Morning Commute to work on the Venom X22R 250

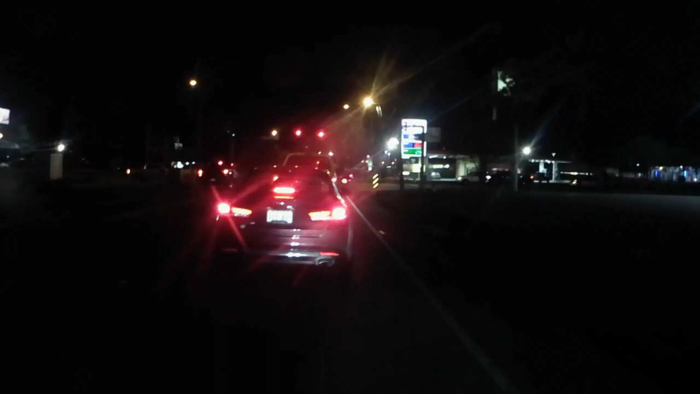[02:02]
It was dead. I think I ran into two cars on the way going to work. That's crazy. Gas. $1.82 a gallon. That don't help our economy here. Yeah, it's nice on your pocketbook when you fill up, but South Louisiana, that's what we run on. Petroleum.